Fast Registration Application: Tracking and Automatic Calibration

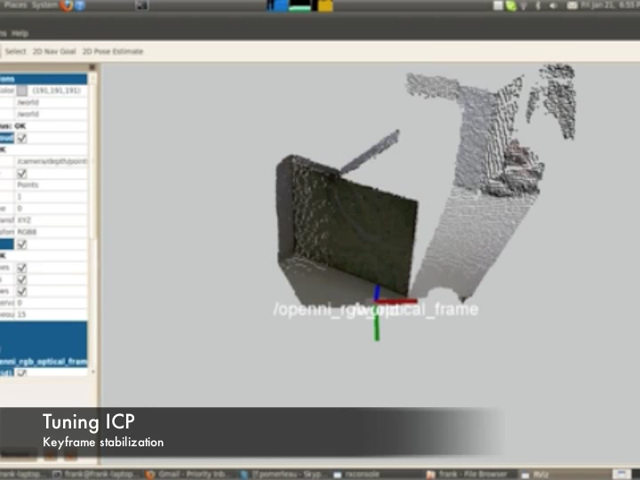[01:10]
To limit the accumulation of small errors, we use keyframes which change when the estimated overlap is too small.
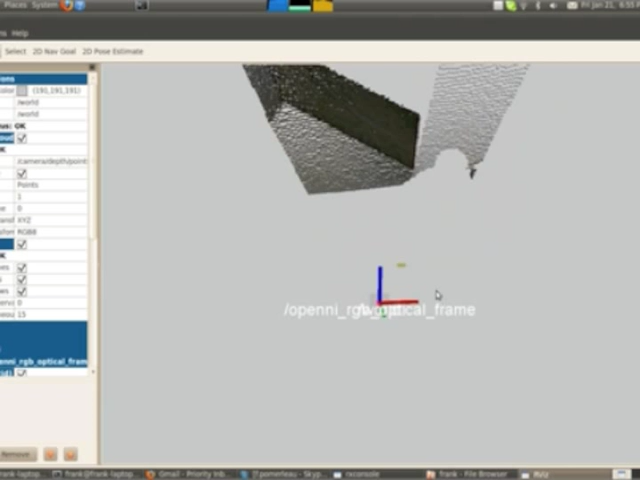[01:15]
In this example, the tracker was running at 12Hz while doing frame grabbing and running the Kinect driver.
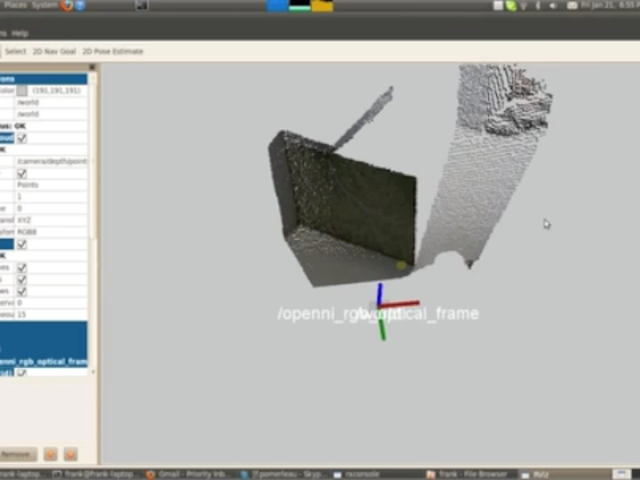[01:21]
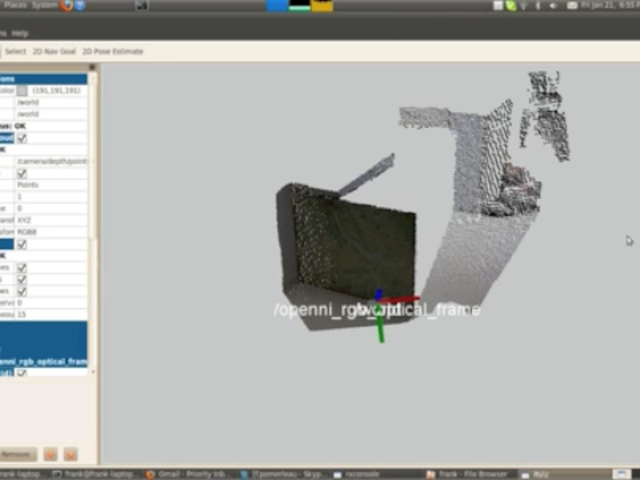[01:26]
This gives us a way more stable performance, but no outlier filter was used at this stage.
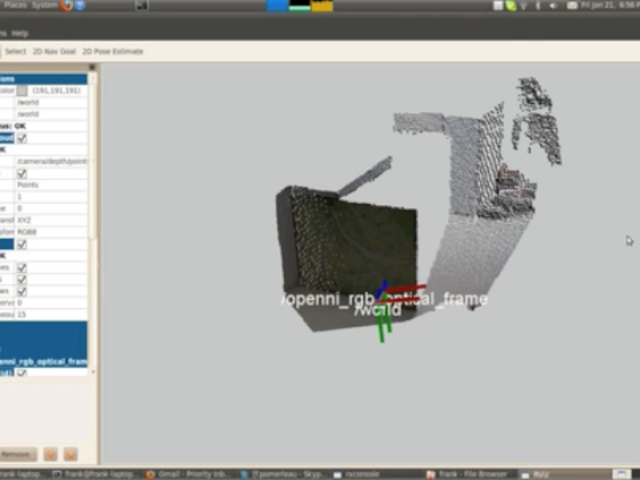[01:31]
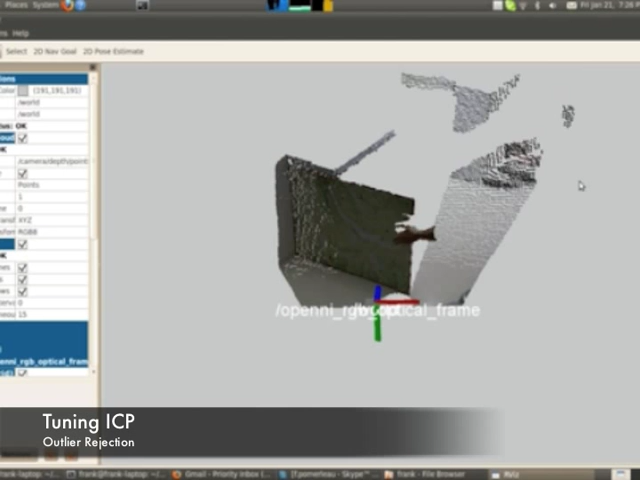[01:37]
After some filter tuning with ROS parameters, we were able to add some flexibility to the tracker.